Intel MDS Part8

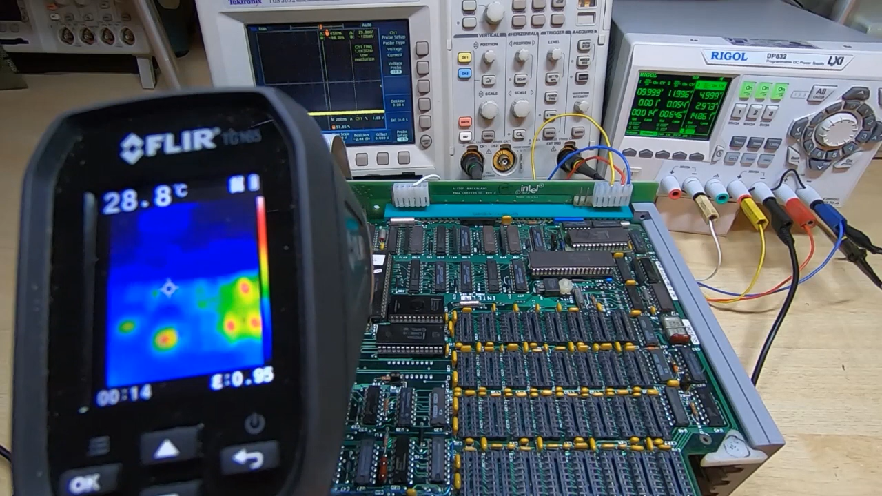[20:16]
On screen: spot 28.8°C
thermal camera it's all settled down quite well there's nothing getting very hot it looks like there are
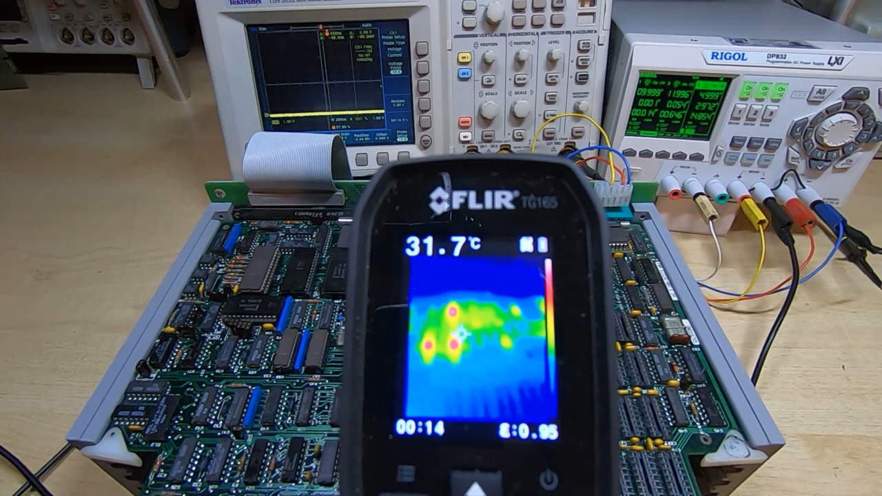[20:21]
On screen: spot 31.7°C
some hot spots on the thermal camera but as i've mentioned in previous videos it's a bit deceptive they're not nearly as hot as they look it's just because
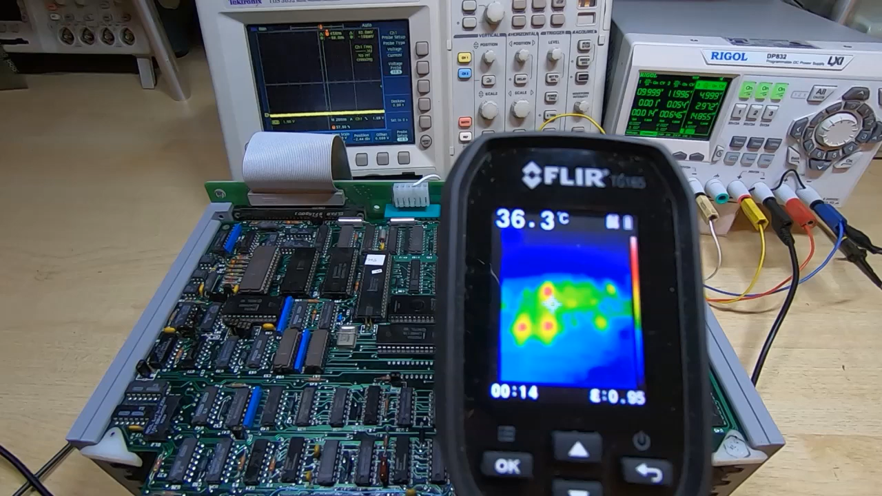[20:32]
On screen: spot 36.3°C
there's a limited range of temperatures the camera's showing so it shows everything from red to blue but it's looking fine there's nothing getting hot the voltages and